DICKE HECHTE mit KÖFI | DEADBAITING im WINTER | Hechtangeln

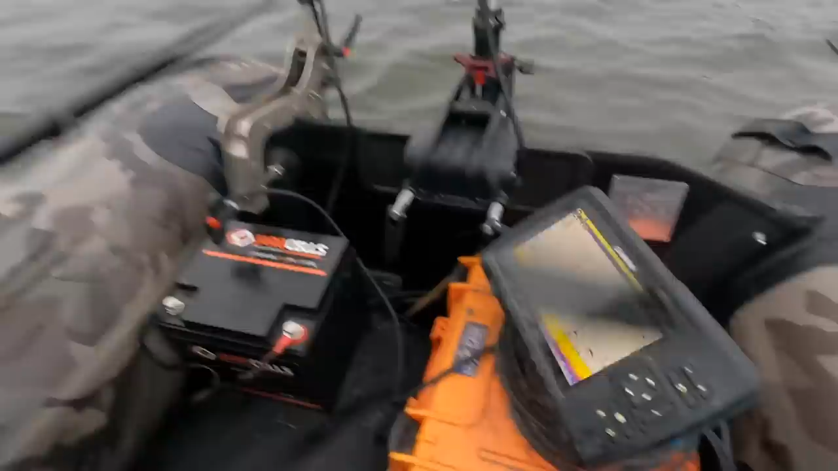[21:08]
Hier vorne in Ufernäher haben wir in dem Gebäser hier eigentlich überall die gleiche Tiefe. Es ist überall so um die zwei Meter.
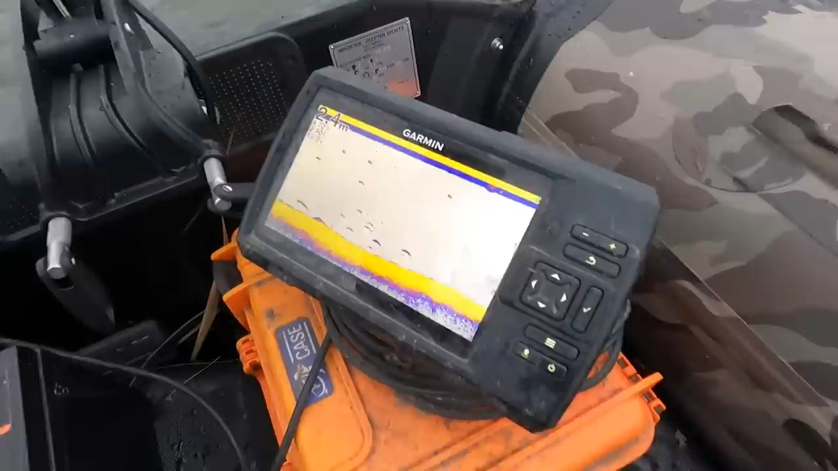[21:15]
Und jetzt fangen wir mal ein Stück nach außen.
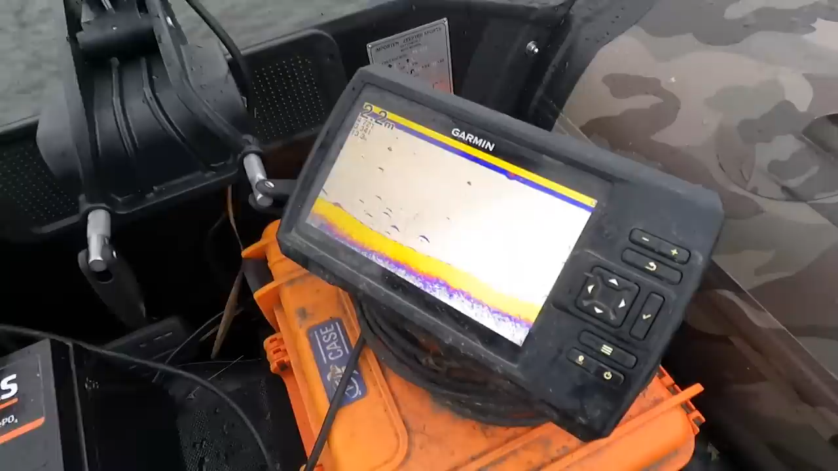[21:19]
Und dann zeige ich euch mal einen ganz, ganz interessanten Spot, wo ich die Hechte jetzt vermute.
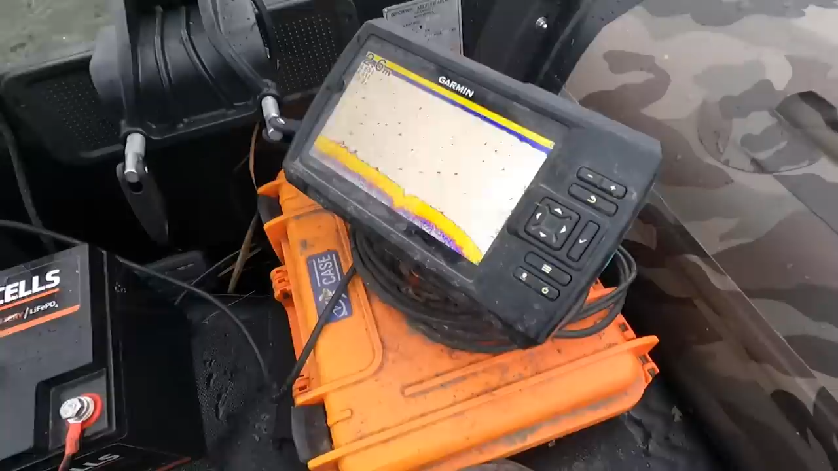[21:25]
Jetzt kommen wir in den heißen Bereich. Hier fällt jetzt die Kante ab.
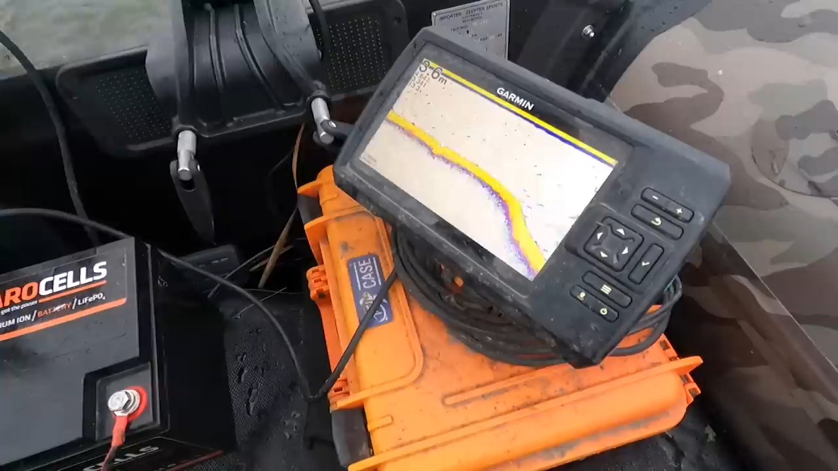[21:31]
Und in diesem Bereich hier, da versuche ich meinen Köder reinzusetzen.
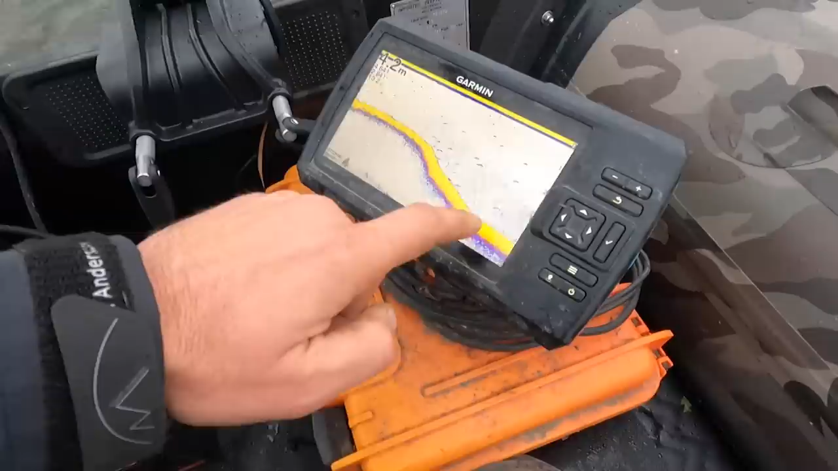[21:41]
Das ist jetzt hier der tiefste Bereich vom Gewässer. Hier fahren auch die Schiffe durch. Und hier in diesen Aufstieg, da muss der Köder rein.
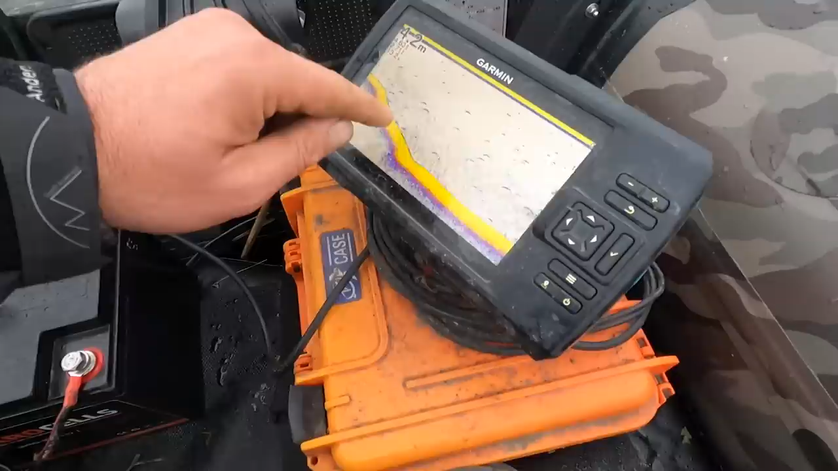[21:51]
Hier drücken sich die Hechte lang und finden dann die Happen in dieser Kante.
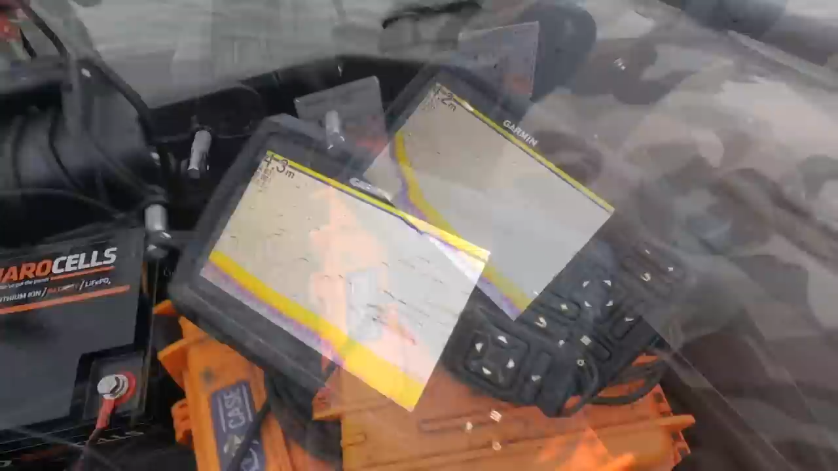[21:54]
Hier seht ihr jetzt auch überall Fische, ja, Futterfische. Richtige Schwärme ziehen hier durch, durchs Wasser.
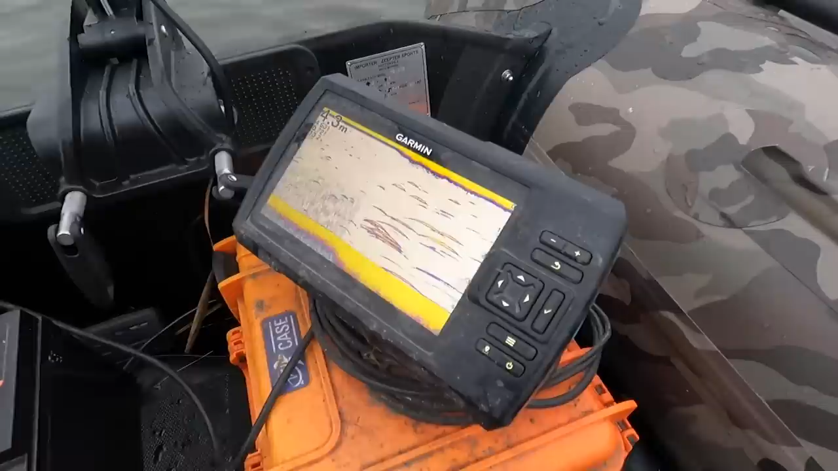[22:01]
Und an die aufsteigende Kante jetzt hier zum Ufer hin, setze ich meine Makrele ab.
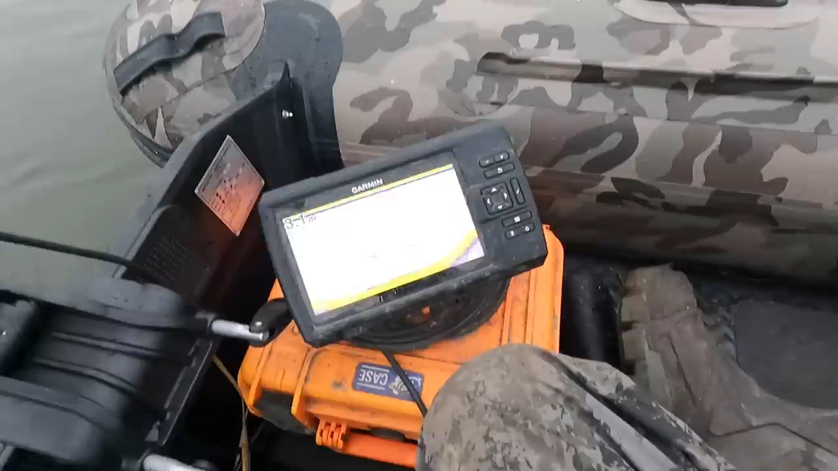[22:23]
Hier steigt sie jetzt an und hier kommen die Makrele auf Tauchfahrt.